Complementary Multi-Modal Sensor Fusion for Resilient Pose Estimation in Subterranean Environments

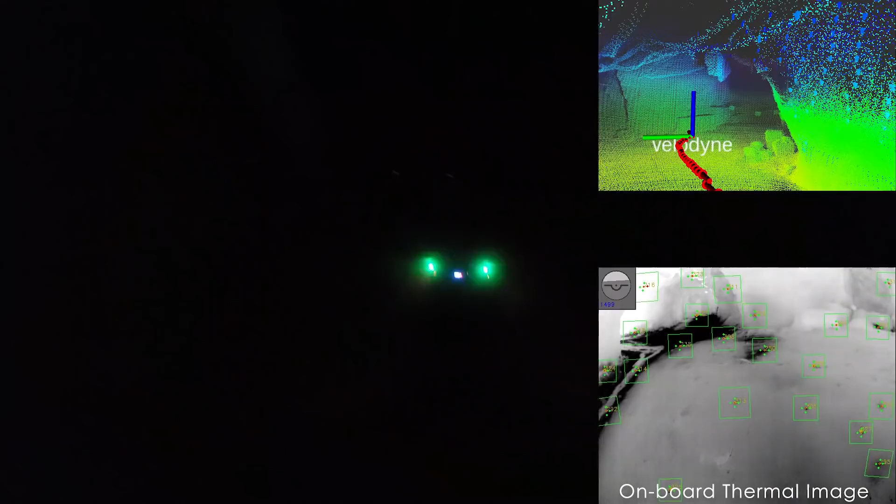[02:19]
This deployment presents the challenging case of autonomous exploration in an active underground mine.
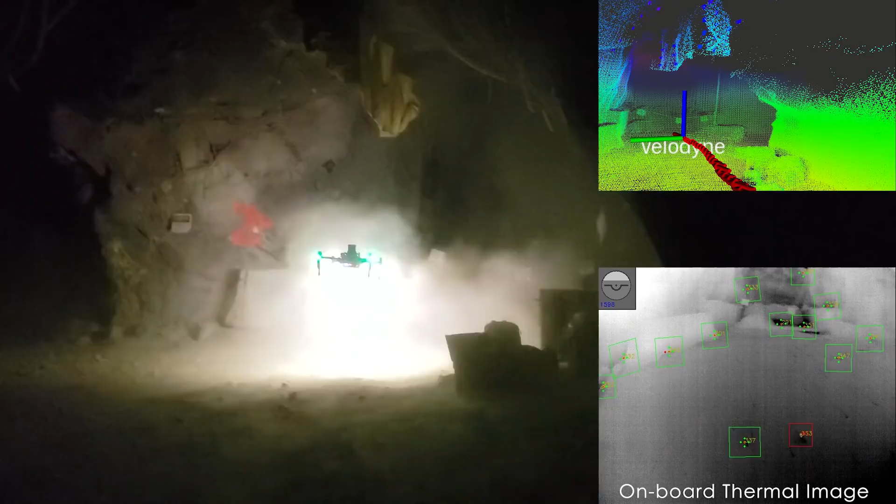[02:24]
During this mission, the robot autonomously takes off,
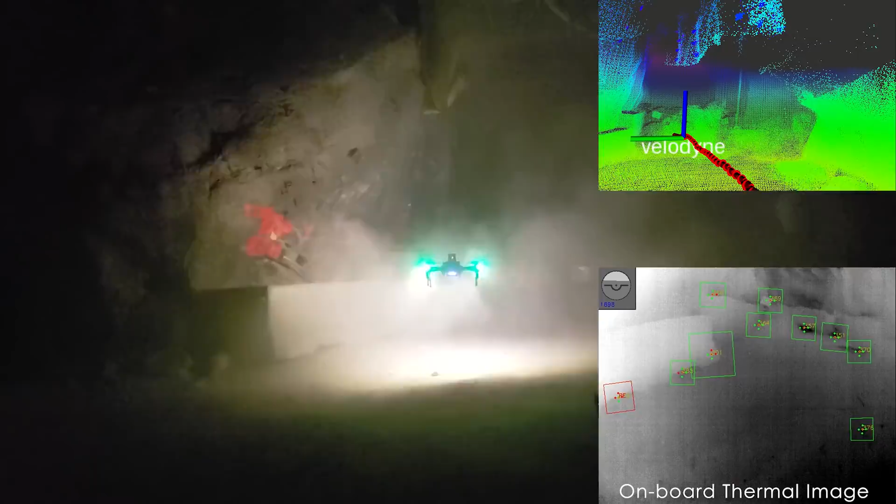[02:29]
explores the underground environment in conditions of complete
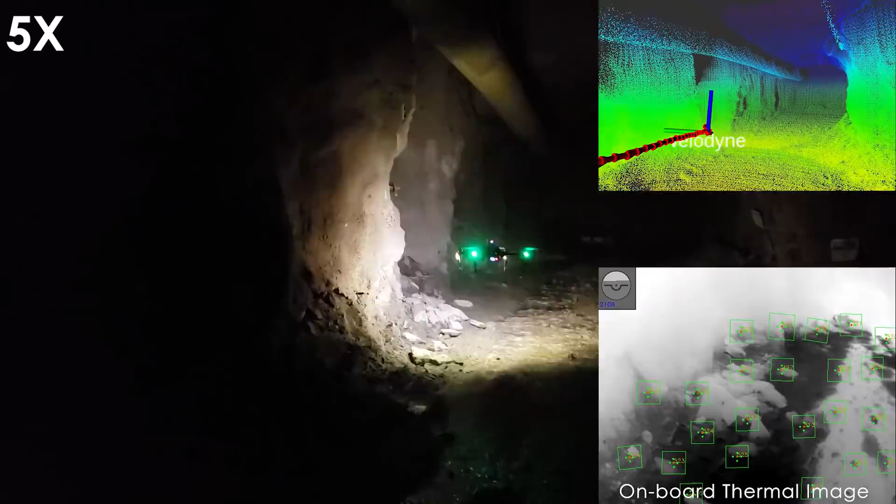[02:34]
darkness and in the presence of heavy airborne dust.
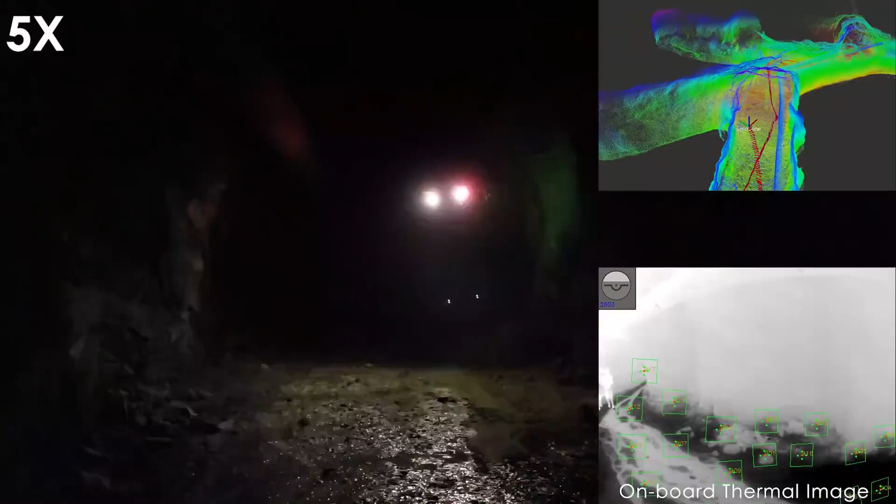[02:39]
Once the robot battery reaches a critical level, the robot returns to its initial takeoff position and upon arrival,
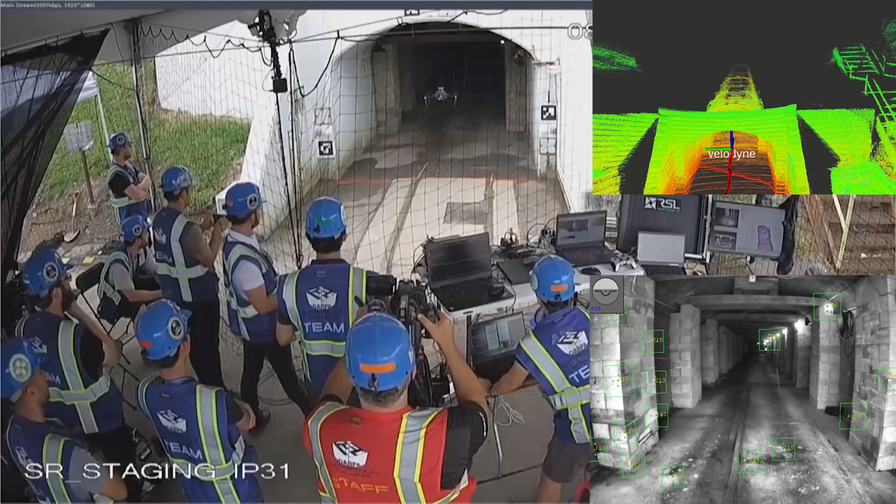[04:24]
drift until the robot battery reached critical level. At this point, the robot successfully returned to its initial takeoff position and landed,
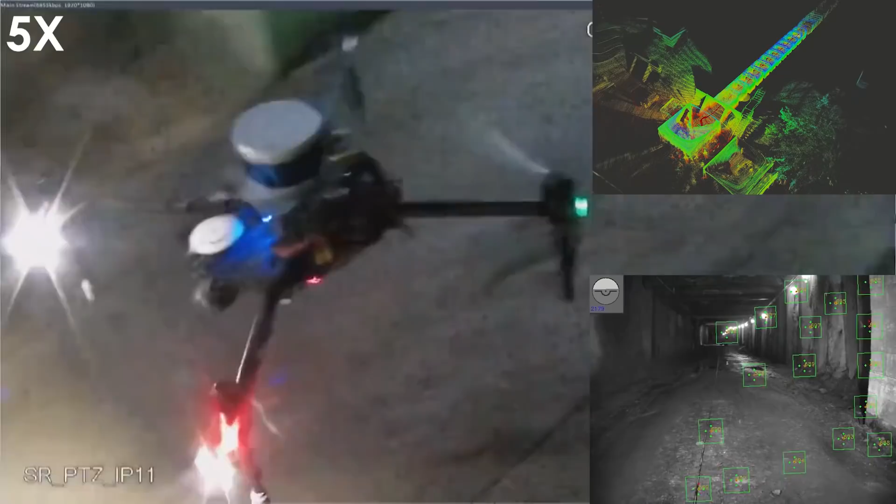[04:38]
indicating minimal post-drift accumulation and demonstrating the reliability of the proposed approach.